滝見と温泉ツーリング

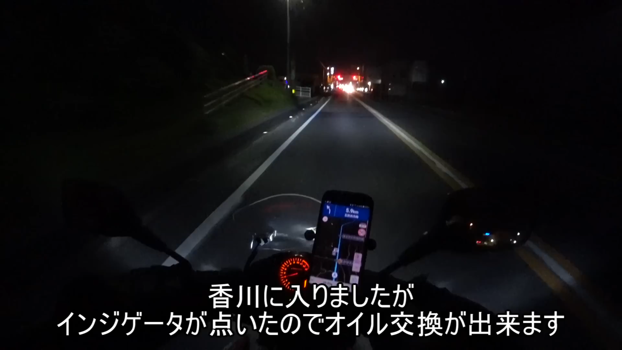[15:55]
やっとねメンテナンスインジゲーター着きましたね。
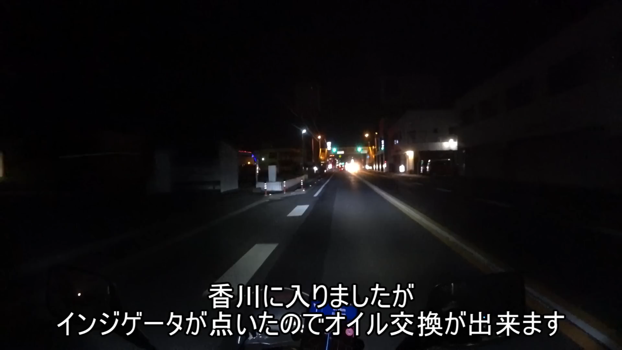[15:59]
はい、いやーもう香川入っちゃったんでねしくじったかなと思ったんですけども、まあなんとかねついてくれたんで、これでね、はい、今日の目的は達成したっていうね、はい、そんな感じです。あとはねオイル交換をこれからねやっていこうかなという感じですね。 家の方にね帰ってきました。